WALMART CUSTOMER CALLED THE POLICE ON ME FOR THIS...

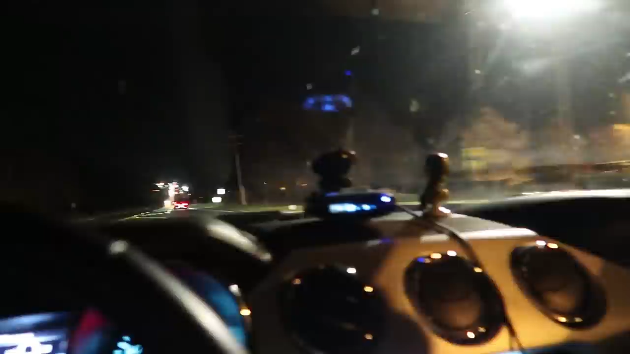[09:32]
My radar's going crazy unless they're in front of us. Uh oh. Is that one right there? You see him? Or is that somebody at a stoplight? Off in that corner right there. We'll find out when we get up there, guys.